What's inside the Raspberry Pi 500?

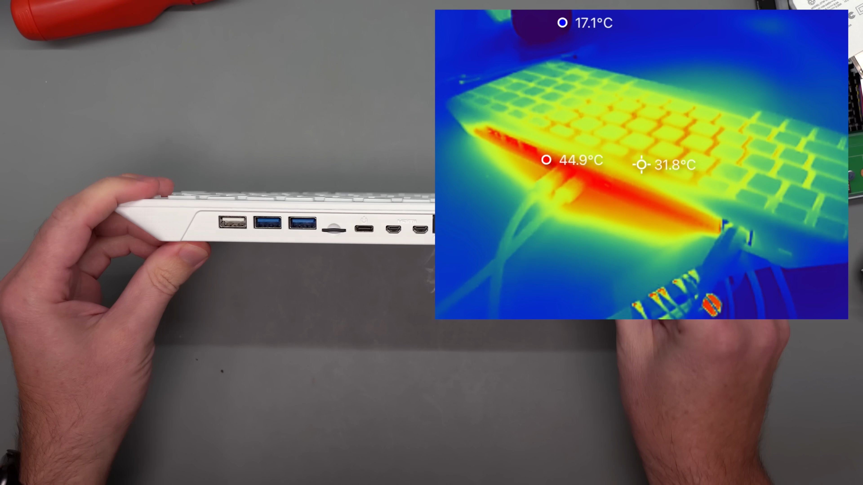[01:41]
On screen: spot 31.8°C
And in my thermal images, I saw that a lot of heat comes out through this little back area here.